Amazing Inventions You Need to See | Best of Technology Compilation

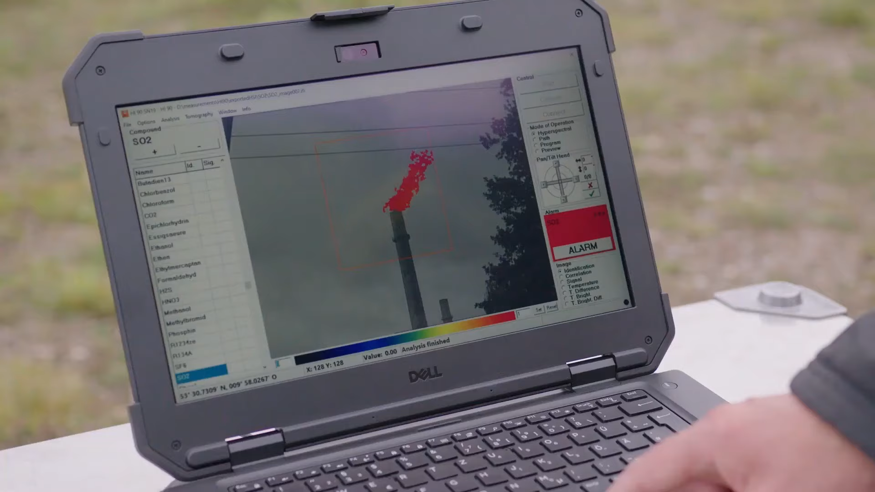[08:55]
It features a motorized pan-tilt head for automated surveillance, and can pinpoint gas cloud locations using tomography when paired with another HI90 unit.